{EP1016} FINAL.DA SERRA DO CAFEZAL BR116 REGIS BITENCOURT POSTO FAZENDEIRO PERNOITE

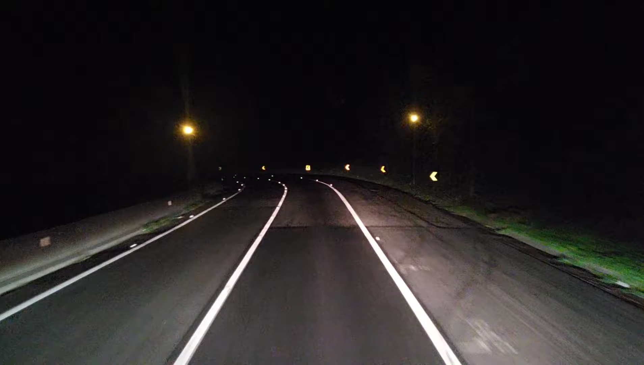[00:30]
horas 15 minutinhos, pessoal. Continuando o vídeo aí, descendo a Serra do Cafezal, às 21h15, BR-116, Regis Bittencourt, sentido Curitiba. Previsão do pernoite nosso vai ser ali no posto Fazendeiro ou Pelanda, em Miracatu. Num desses dois postos aí.
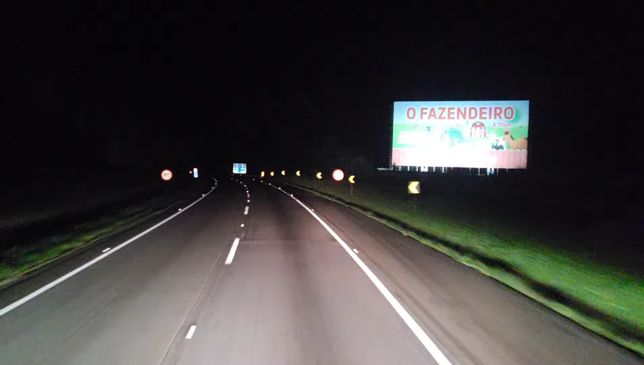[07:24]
M370, eu acho que a Serra do Cafezal já deve ter terminado por aqui. Acredito que ela termina aqui no pedágio, eu acho. Né? Não sei se ela termina no pedágio, se ela termina um pouco mais pra frente, se termina mais pra trás. Mas sei que aqui já não tem mais serra. Estamos no pedágio de Miracatu.